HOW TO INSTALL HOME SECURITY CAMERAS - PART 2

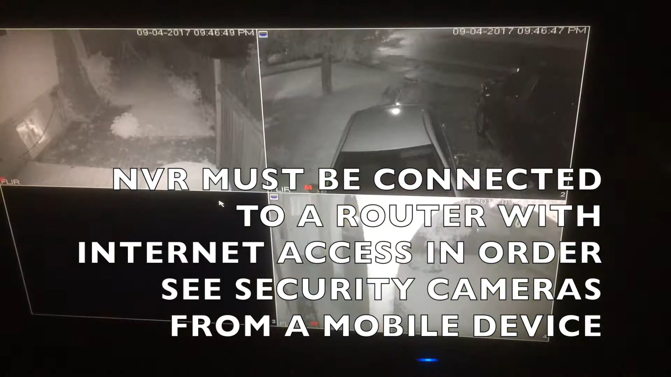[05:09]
Here's a view of what the cameras look like at night. Let's go. Thank you.